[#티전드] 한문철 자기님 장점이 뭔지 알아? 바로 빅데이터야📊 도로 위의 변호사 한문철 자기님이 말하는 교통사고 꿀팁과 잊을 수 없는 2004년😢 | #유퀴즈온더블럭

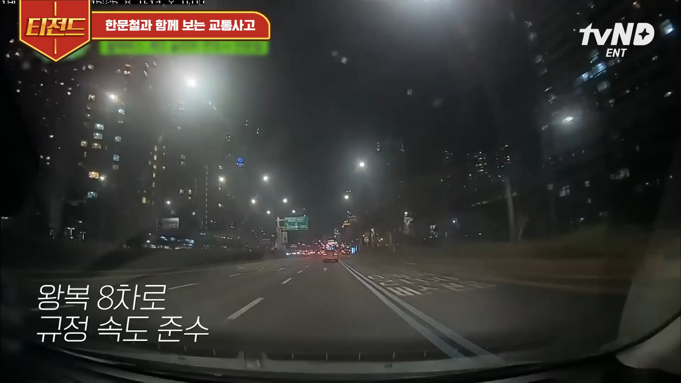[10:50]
정상적으로 잘 가고 있습니다. 속도도 빠르지 않고요. 앞차랑 안정거리 유지하고 가고 있었는데. 그러네요? 아무것도 없는데 편의를 위해서 옆에 동그라미나 쳐드릴게요.